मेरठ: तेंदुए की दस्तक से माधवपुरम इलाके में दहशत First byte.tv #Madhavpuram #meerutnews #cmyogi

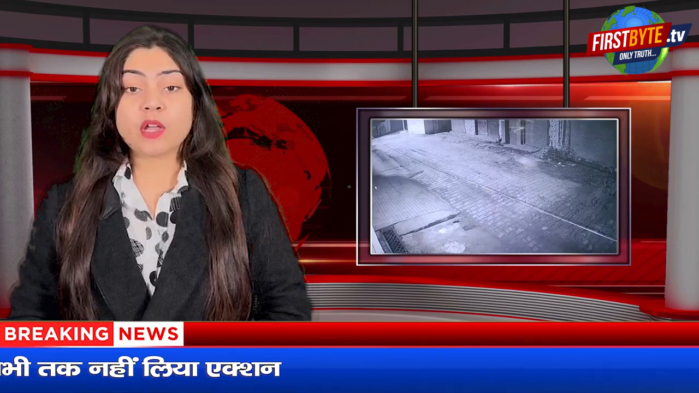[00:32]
तैंद्वा लोगों के घरों के बाहर लगे सीसी टीवी में कैद हो रहा है, लेकिन वन्विभाग उसे पकड़ नहीं पा रही है, दहशत के काराण लोग शाम धले घर से बाहर निकलने में परहेज कर रहे हैं,